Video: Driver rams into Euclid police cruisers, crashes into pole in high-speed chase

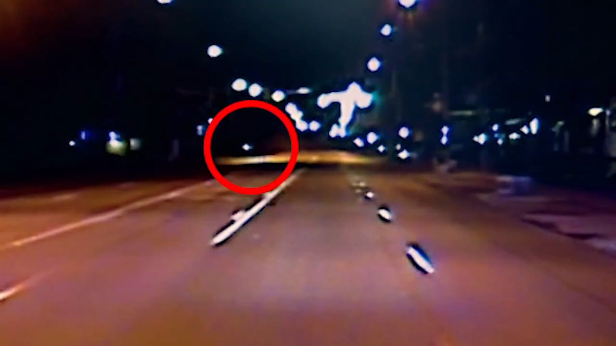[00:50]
He left the roadway, sheared a telephone pole clean in half, and then came to rest on the ground.